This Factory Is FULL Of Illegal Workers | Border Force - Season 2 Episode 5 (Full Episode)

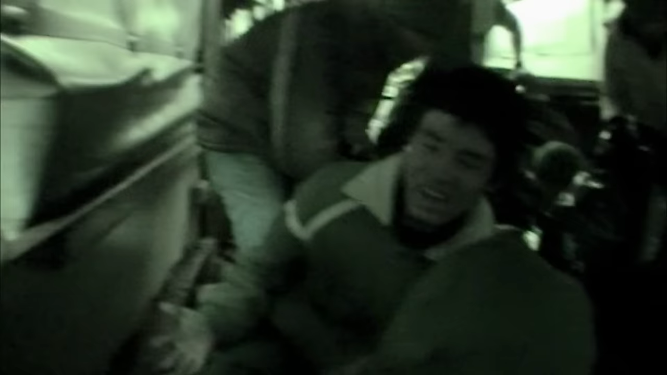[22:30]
Are you all well, though? You're all good? Yeah? Excellent. How many have we got?
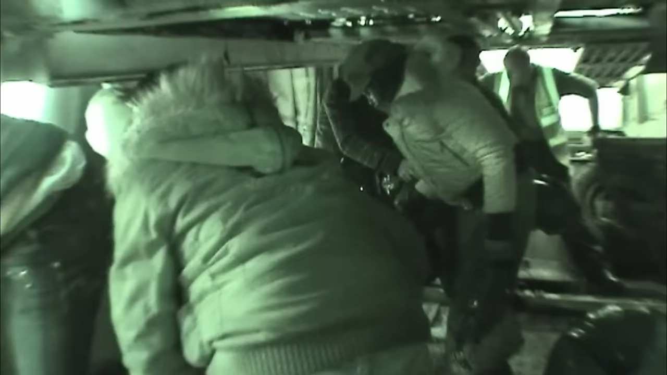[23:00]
They've attempted to avoid detection by putting plastic bags over their heads.
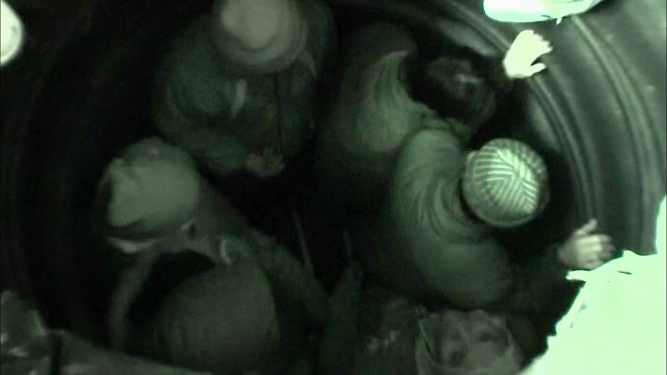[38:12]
I took the side curtain off, looked in these two sets of tyres,
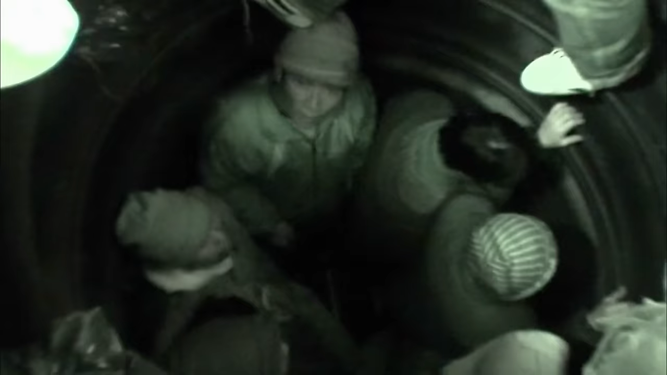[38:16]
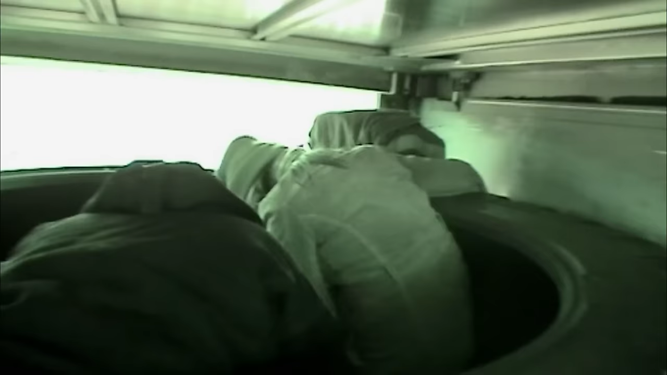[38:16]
found a group of ten in the first group, second set of tyres, another nine or ten people. Eight in there.
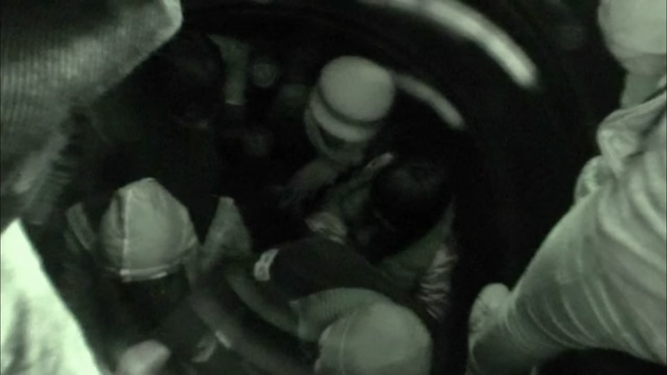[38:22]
Yep, five in there. Gary found five in the other set of tyres. He's got to check the rest, yeah.
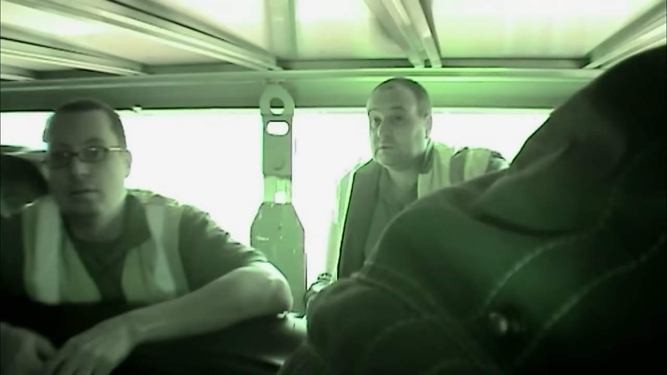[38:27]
There was, what, two or three down there as well? The lorry is carrying large tyres for agricultural vehicles.
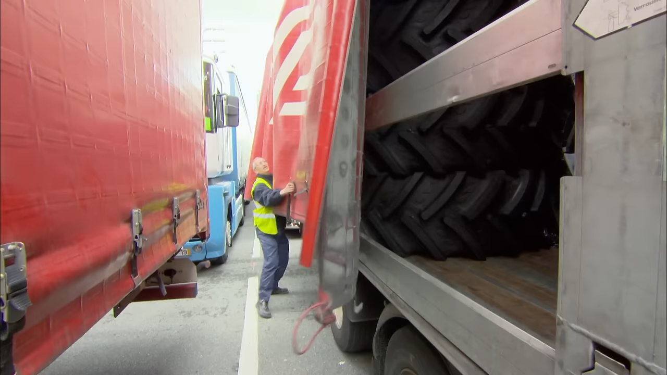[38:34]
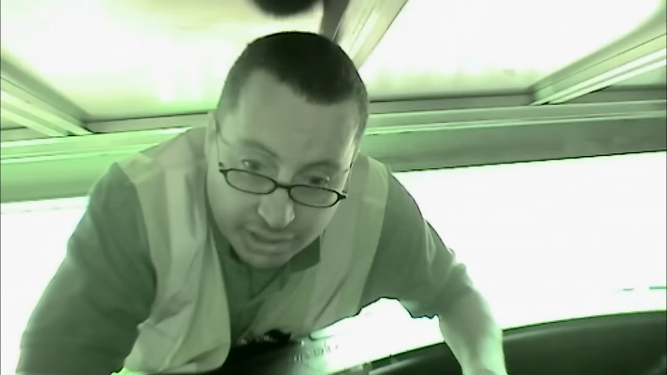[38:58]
Because there was so many in the middle, some of them have actually laid in these tyres along here. There's quite a lot of space in there, so we'll have to check. When everyone's out, just check all the tyres, just make sure there's still another lane in there.
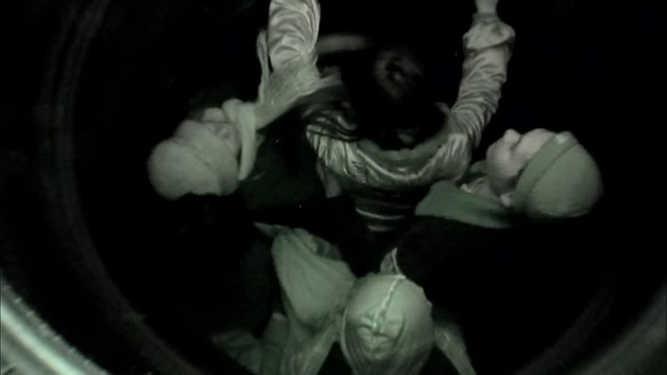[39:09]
One minute, we've just got to wait for someone to get in.
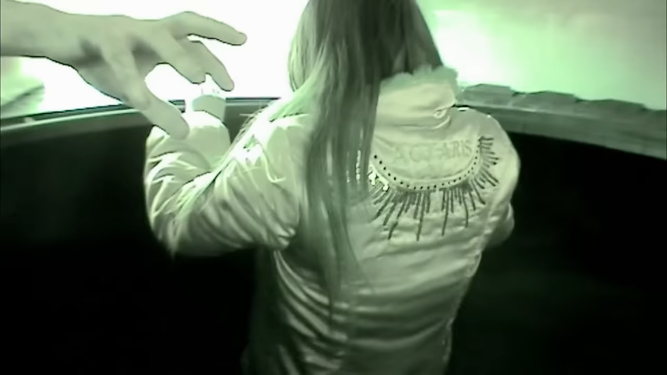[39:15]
Go this way for me. Yes, that way. You got your stuff? Excellent. I've got you to the side.
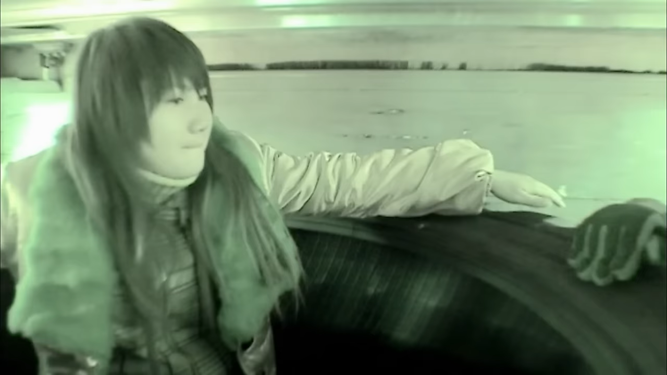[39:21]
Get back in. How about I do that? How about I do that? They're going to fall out there. There, that's it.
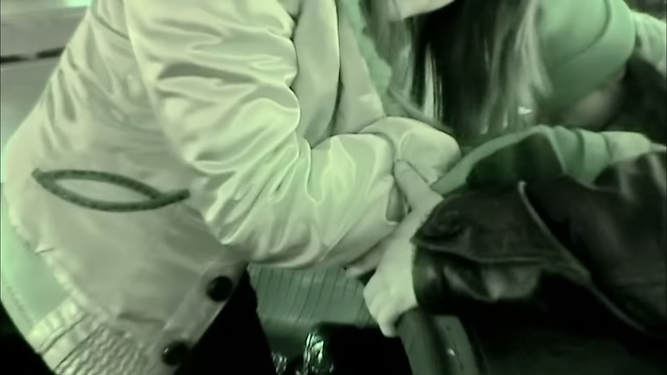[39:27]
Stay here.
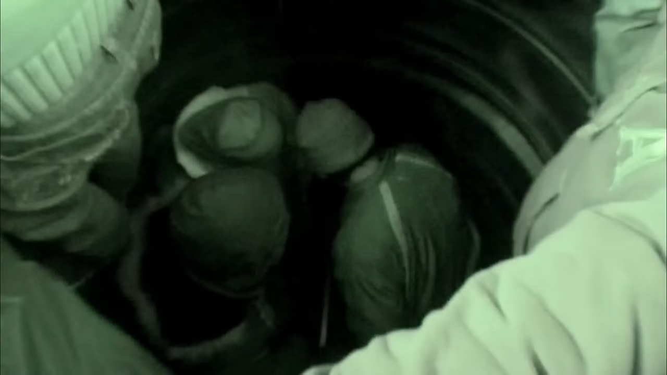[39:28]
Are they all Vietnamese? All Vietnamese. Yeah. You need to find method of entry.